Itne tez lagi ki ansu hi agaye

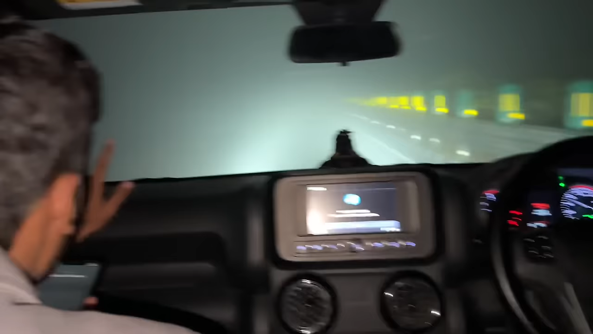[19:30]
गाइस आगे भयंकर कोहरा हो रहा है।
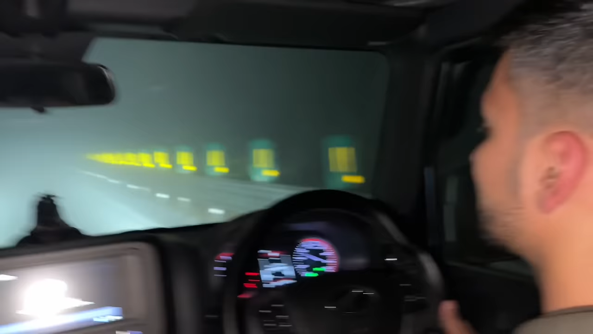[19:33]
हाँ बिल्कुल धीरे चला रहे हैं, आराम चलाना, बिल्कुल कुछ भी नहीं दिख रहा हमारे लाइट से। बहुत तगड़ा कोहरा है यहाँ पर।